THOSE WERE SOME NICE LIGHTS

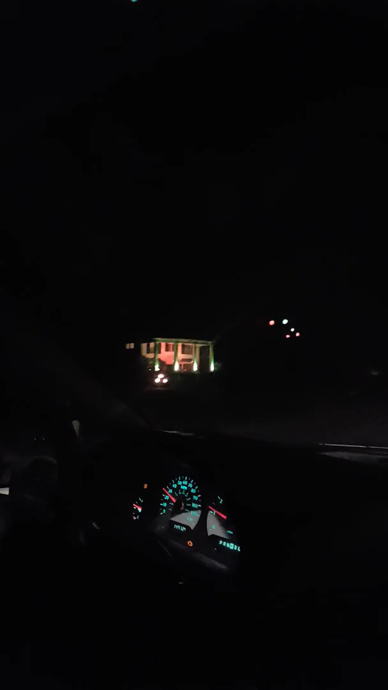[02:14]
They are. There's something that came from a tree. Well, all you do is get the headlights on these cars now, aren't you? Yeah. Oh.